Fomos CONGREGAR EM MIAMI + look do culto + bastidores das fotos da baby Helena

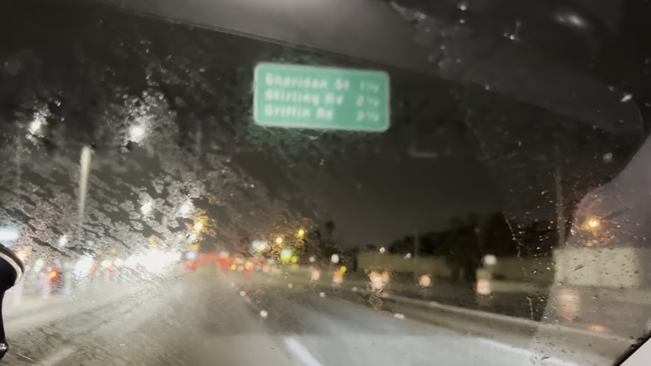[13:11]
Agora estamos indo pra casa e começou a chover, gente. Olha isso.